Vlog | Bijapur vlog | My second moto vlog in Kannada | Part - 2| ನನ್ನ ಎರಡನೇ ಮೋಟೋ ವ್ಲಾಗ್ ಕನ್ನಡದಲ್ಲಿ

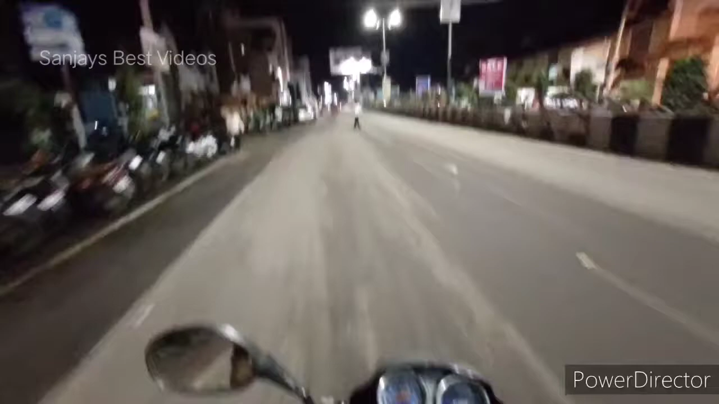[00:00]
ಸೊ ಸಮಯ 8:30 MG ರೋಡ್ ಬಿಜಾಪುರ್ ಟುವರ್ಡ್ ಶಿವಾಜಿ ಸರ್ಕಲ್ ಕೂಲ್ ಆದ ವೆದರ್ ಮಳೆ ಆಗಿದೆ ಸಾಯಂಕಾಲ ಆ್ಯಕ್ಚುಲಿ ಸೊ ಏನು ಟ್ರಾಫಿಕ್ ಇಲ್ಲ ಆರಾಮಾಗಿ ಅಡ್ಡಾಡ್ಬೋದು ಗಣೇಶ ಚತುರ್ಥಿ 2ನೇ ದಿನ
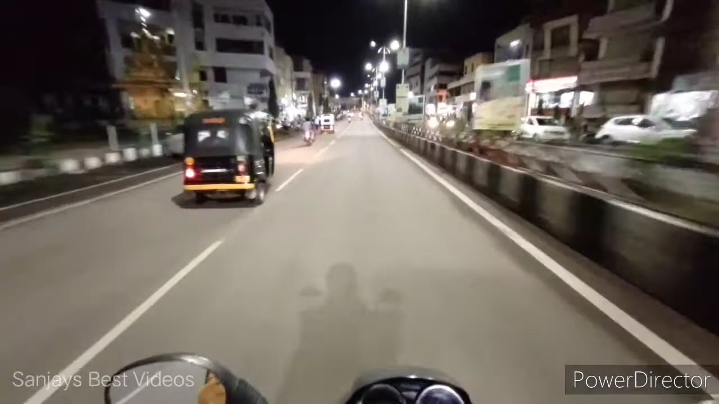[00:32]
ಆಫ್ಟರ್ ಲಾಕ್ಡೌನ್ ಲಾಕ್ಡೌನ್ ಮತ್ತು ರಿಯೋ ಓಪನ್ ಆಯಿತು ಎಲ್ಲರೂ ಅಡ್ಡಾಡ್ತಿದ್ದಾರೆ ಬಟ್ ಮೊದಲಿನಾಗೆ ಜನ ಬರ್ತಾ ಇಲ್ಲ ರೋಡ್ ಮೇಲೆ 9 ಗಂಟೆ ಆದರೆ ಸಾಕು ರೋಡೆಲ್ಲ ಖಾಲಿ ಆಗುತ್ತೆ ಅದಕ್ಕಿಂತ ಮುಂಚೆ 10 ಗಂಟೆ ಆದರೂ ರಶ್ ಇರ್ತಿತ್ತು ಸೊ ಇಲ್ಲೊಂದು
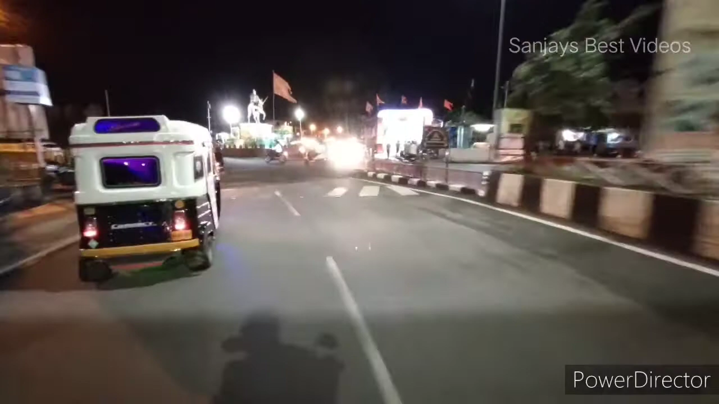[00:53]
ಗಣೇಶನ ವಿಗ್ರಹ ಗಣೇಶ ಮೂರ್ತಿ ಸ್ಥಾಪನೆ ಇದು ಬಂದುಬಿಟ್ಟು ನಮ್ಮ ಬಿಜಾಪುರ ಮಾಜಿ MLA ಅಪ್ಪು ಪಟ್ಟನ್ ಶೆಟ್ಟಿ
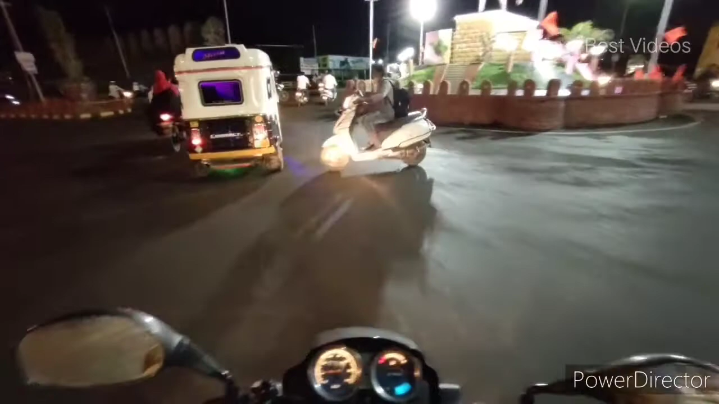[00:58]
ಅವರ ಒಂದು ನೇತೃತ್ವದಲ್ಲಿ ಈ ಗಣಪತಿ ಮಹೋತ್ಸವ ನೆರವೇರುತ್ತೆ
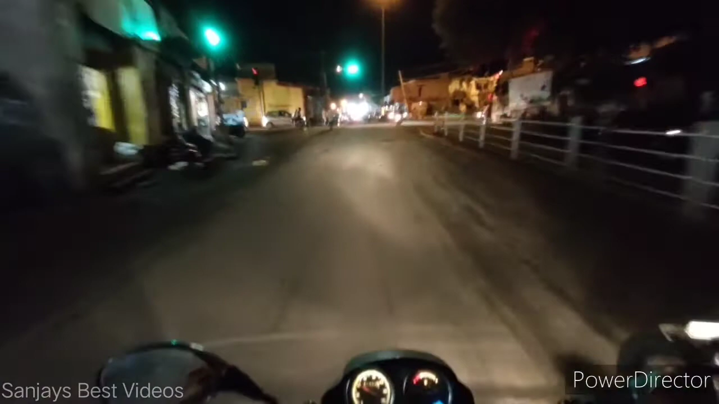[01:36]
ಆಫ್ಟರ್ 8:00 ಪೊಲೀಸರು ಕಡಿಮೆ ಆಗ್ತಾರೆ ಪ್ರತಿ ಸಿಗ್ನಲಲ್ಲೂ
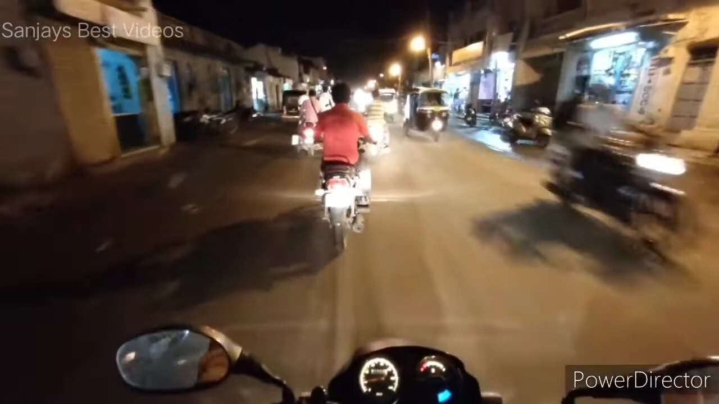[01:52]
ದಿಸ್ ಇಸ್ ಜೋರಾಪುರ್ ಪೇಟ್ ಬಿಜಾಪುರ್ ಇಲ್ಲೂ ಪ್ರತಿ ಸರಿ 2-3 ಗಣೇಶನ ಸ್ಥಾಪನೆ ಮಾಡ್ತಿದ್ರು ರೋಡ್
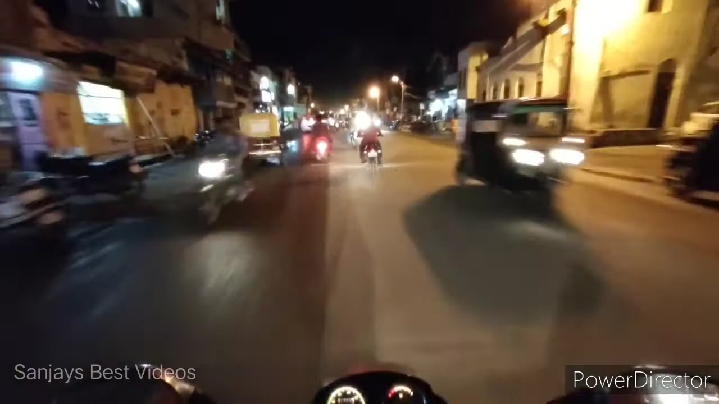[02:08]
ಮೇಲೆ ಸೊ ಈ ಸಾರಿ ಮೋಸ್ಟ್ಲಿ ಪರ್ಮಿಷನ್ ಕೊಟ್ಟಿಲ್ಲ ಪರ್ಮಿಷನ್ ಕೊಟ್ಟಿದ್ರೆ ಇಷ್ಟೊತ್ತಿಗೆ ಇಲ್ಲಿ ತುಂಬ ಟ್ರಾಫಿಕ್ ಜಾಮ್ ಆಗಿರೋದು
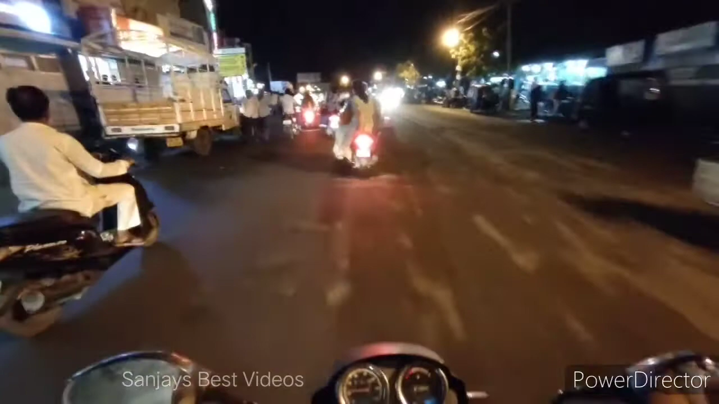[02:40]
The road condition is not good. Yeah, this is a satellite bus stand, but we can't see.